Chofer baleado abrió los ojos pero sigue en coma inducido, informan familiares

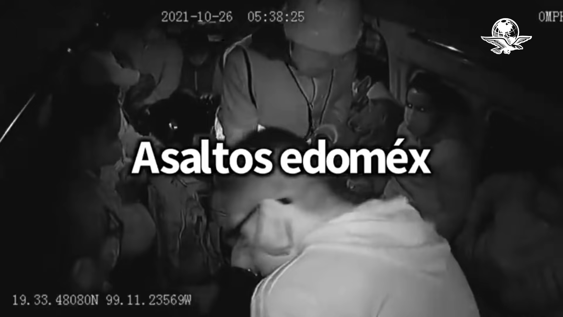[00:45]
El asalto violento fue captado por cámaras de video la madrugada del 26 de octubre.